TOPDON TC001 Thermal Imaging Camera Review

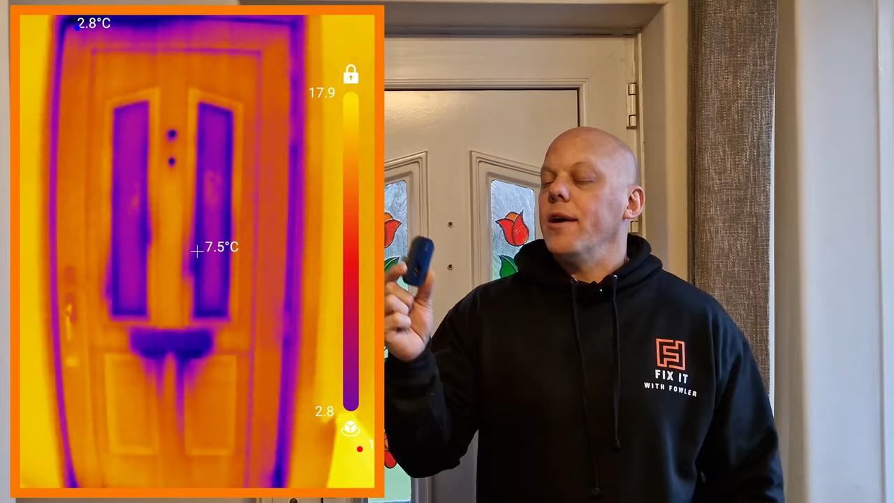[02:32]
On screen: spot 7.5°C
house and the first time i've used it actually was checked for leakage around this particular front door we had a real bad problem with with the
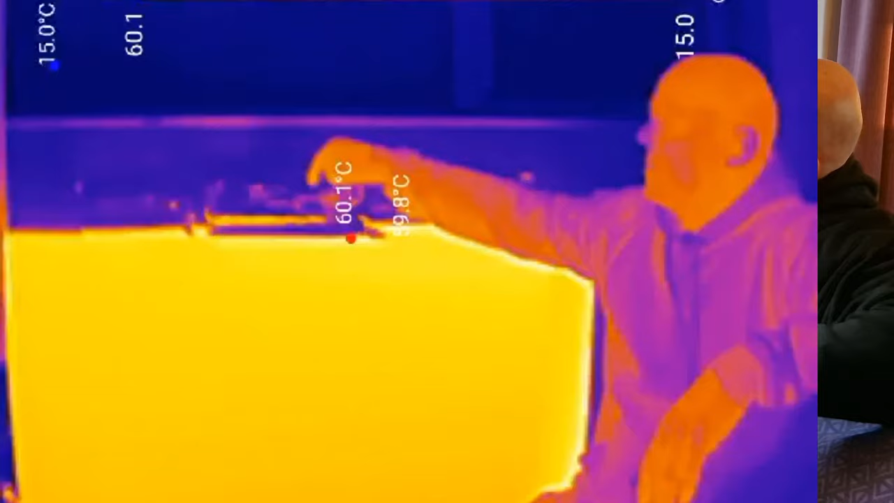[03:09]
these do is drop behind their radiators
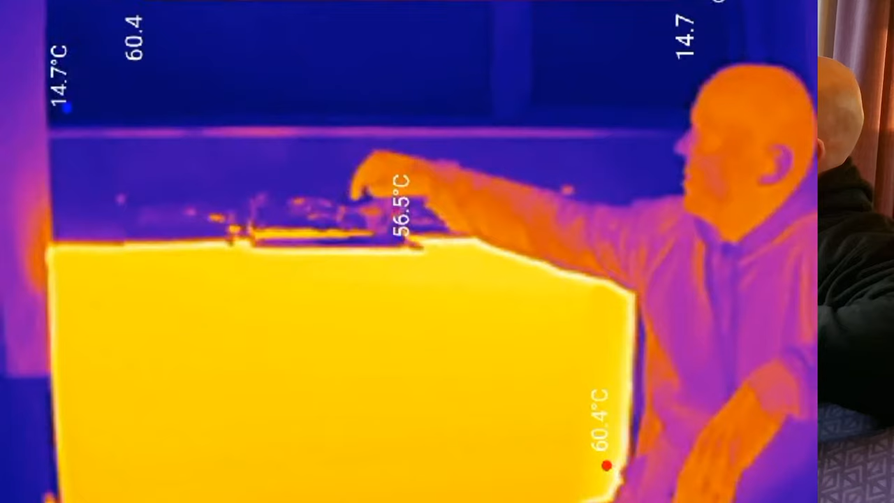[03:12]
On screen: max 60.4°C, min 14.7°C
themselves and as you can see on the screen they do make a difference with the thermal properties of the radiator so as you can see on the screen you can actually
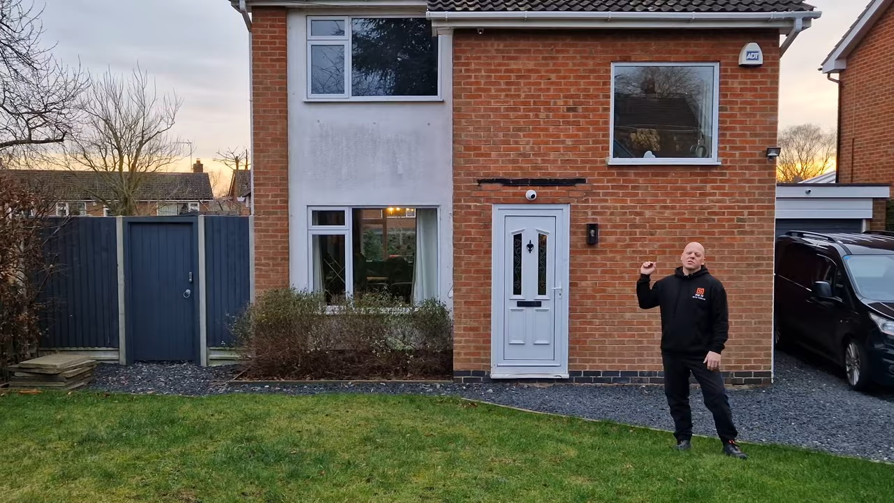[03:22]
look at your house and see where you're losing heat and where is insulated and actually on the screen you can see right at the very top on the chimney you can see that's actually kicking out
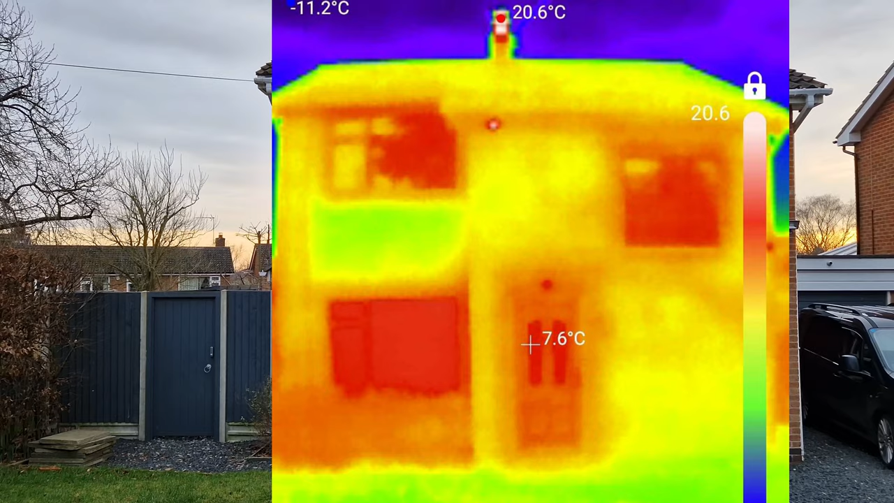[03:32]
On screen: spot 7.6°C, max 20.6°C, min -11.2°C
some heat and that is because we've got the log burner going today because it is quite cold so that's another good use that you can use this camera for
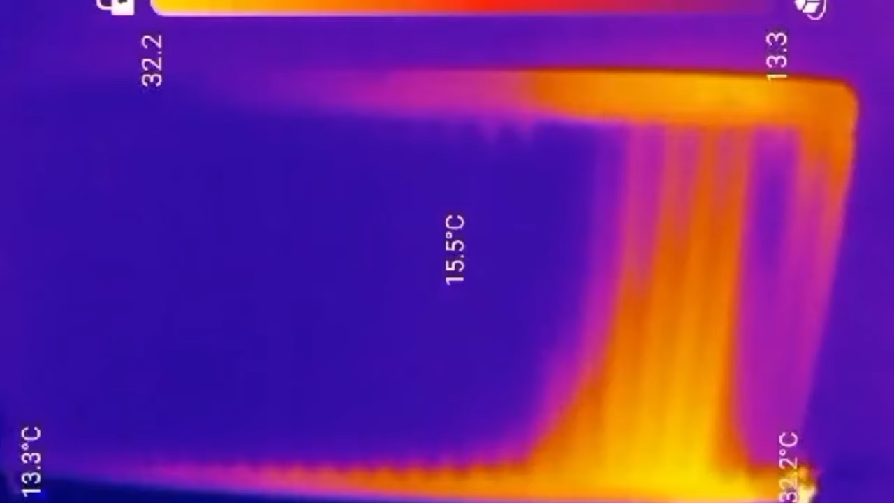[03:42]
On screen: spot 15.5°C
this is a time-lapse video of a radiator filling up with hot water on the central heating and you can check for any blockages or restrictions of flow
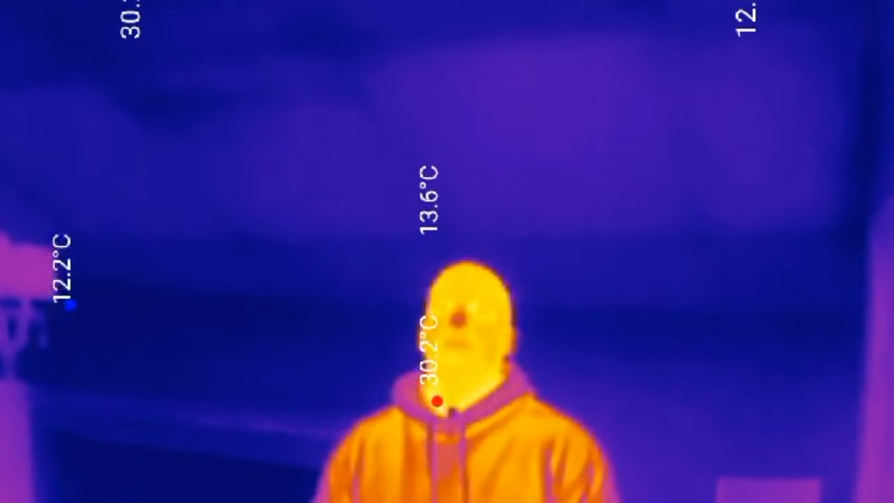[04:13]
your thermal imaging camera to look at the insulation within your house in
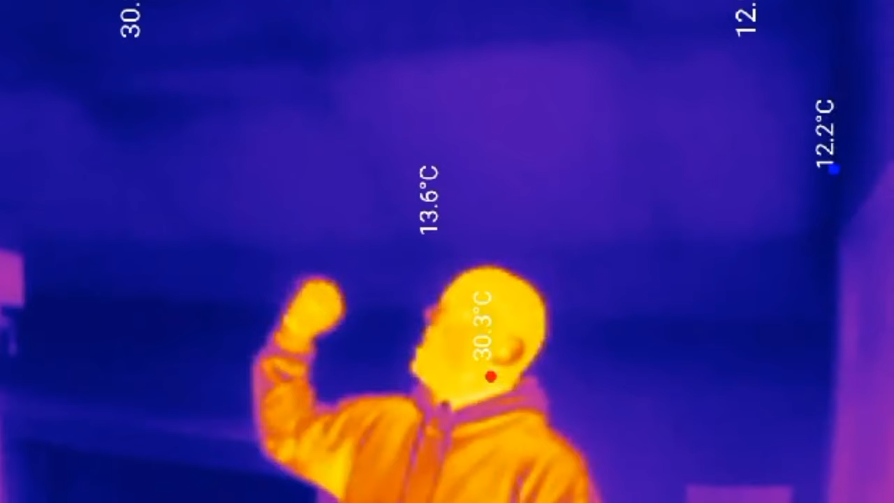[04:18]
this instance you can see the four squares above my head and that is insulation that
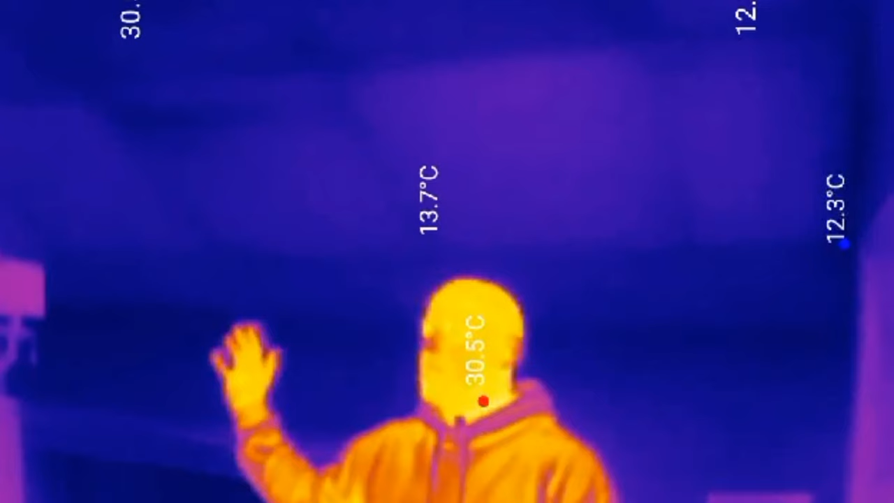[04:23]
i've put in this part of the ceiling however you can also check for thermal
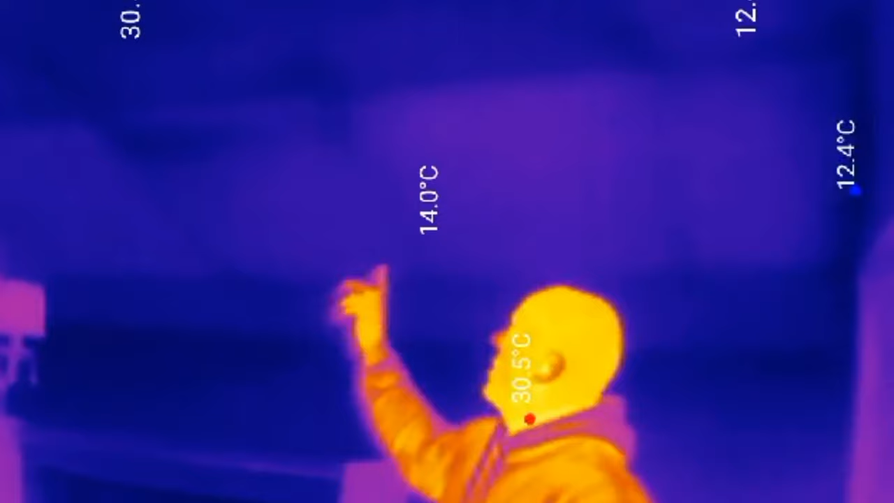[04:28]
On screen: min 12.4°C
bridging around your property to check for heat loss let's talk about the
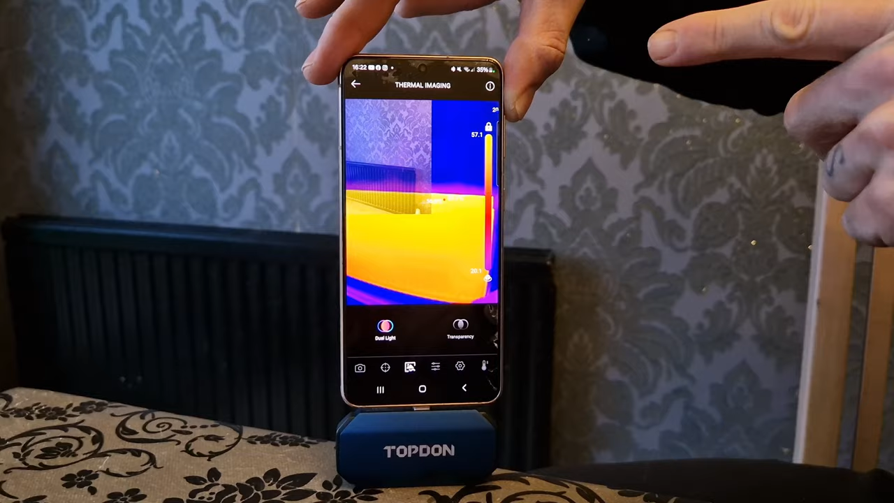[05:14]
your phone as well as the thermal imaging camera and that way you can then see
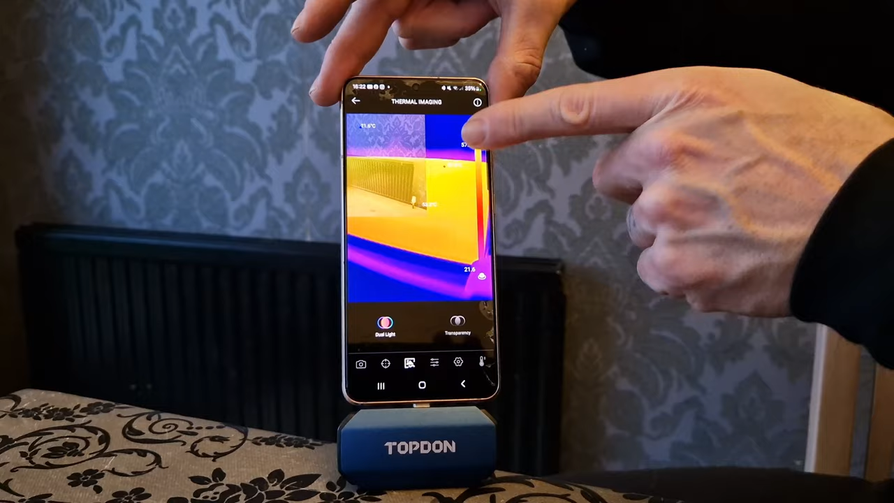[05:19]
the actual image and the thermal image as well and that allows you to see both
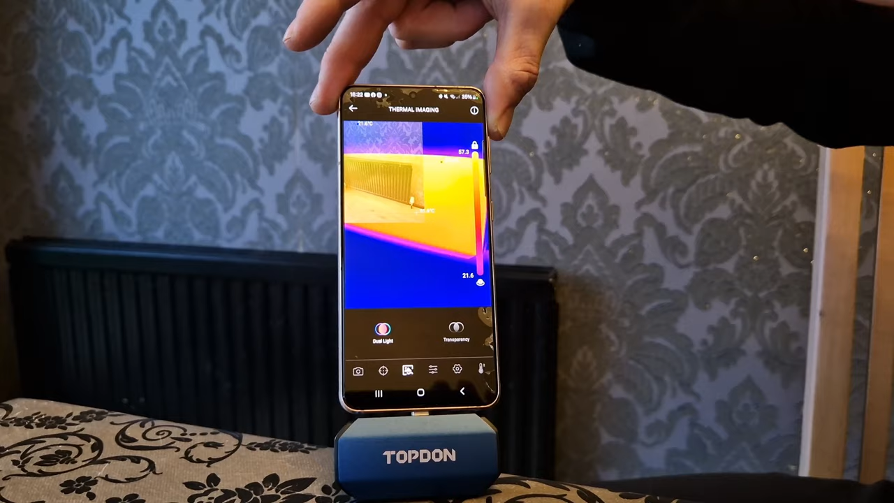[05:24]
images at the same time another function is this button here and that allows you to change
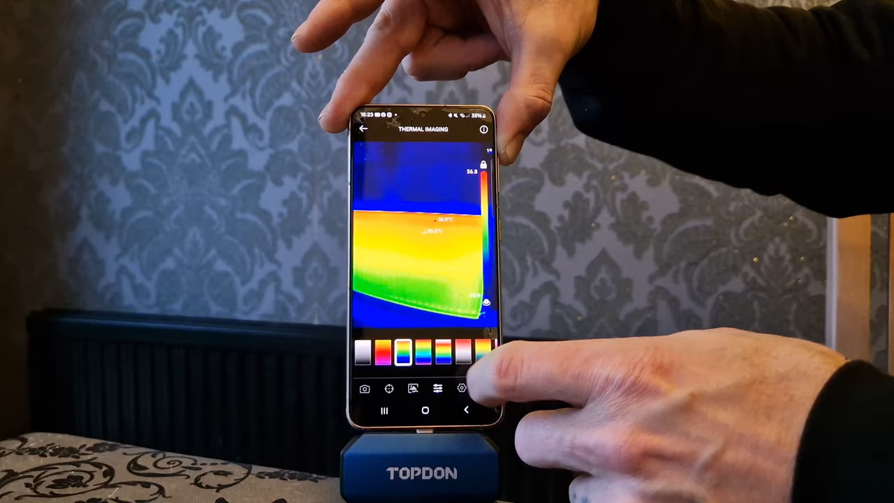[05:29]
the color variations of the heat scale on the camera
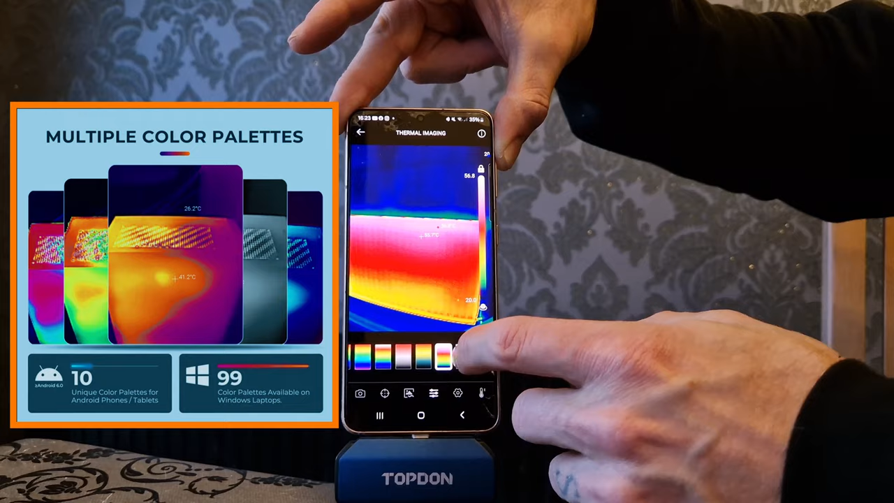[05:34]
now that can be useful depending on the environment you're in to clearly differentiate between
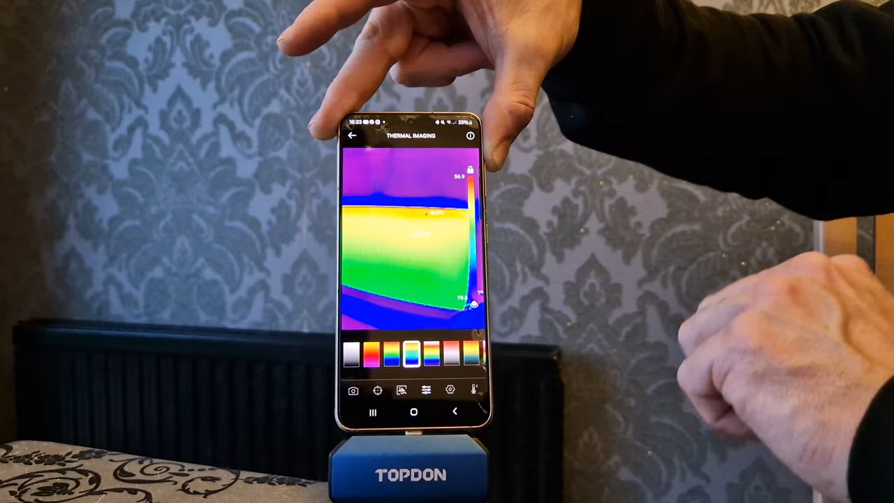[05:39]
the hot and cold zones of your photo itself so